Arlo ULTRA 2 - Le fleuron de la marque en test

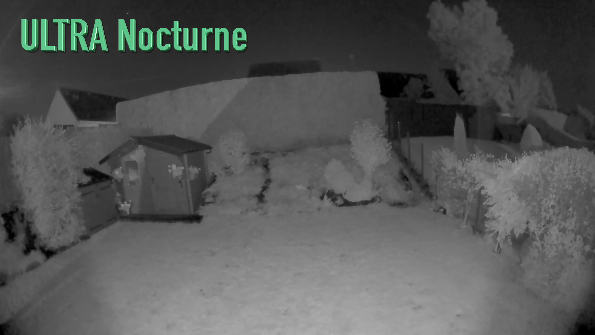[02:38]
Sur l'Ultra, vous voyez donc un petit aperçu, et sur l'Ultra 2. Encore une fois, pour moi, c'est sensiblement la même chose. La différence entre ces deux caméras est uniquement au niveau du Wi-Fi. La deuxième génération est en double bande, 2,4 et 5 GHz.